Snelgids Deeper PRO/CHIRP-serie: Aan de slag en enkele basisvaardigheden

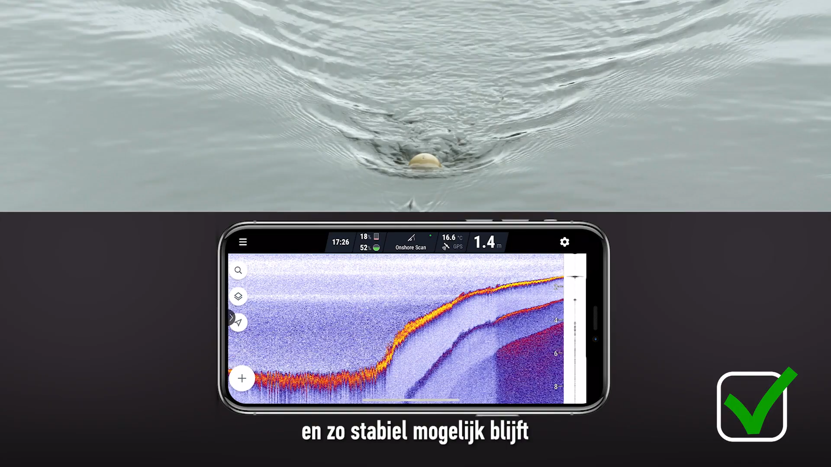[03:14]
On screen: depth 1.4 m
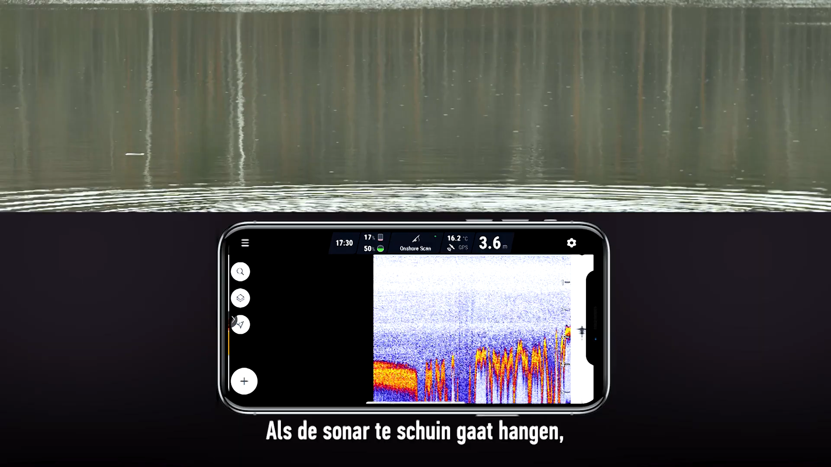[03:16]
On screen: water 16.2°C
If the sonar starts tilting excessively,
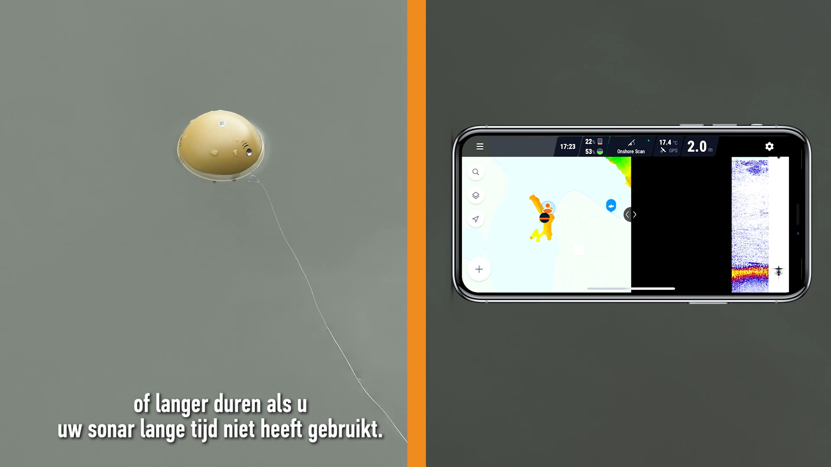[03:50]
Once the app shows GPS found, you can start casting.